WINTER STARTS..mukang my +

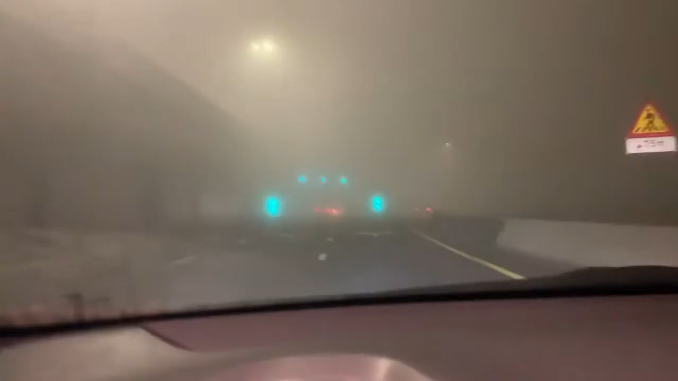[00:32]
Zero visibility, ang hirap mag-drive pa uwi. Nakakatakyut. Dahil pero dahan-dahan lang naman ako, malapit na ako sa bahay. Maaga kaming natapos ngayon eh. Kaso ito yung area.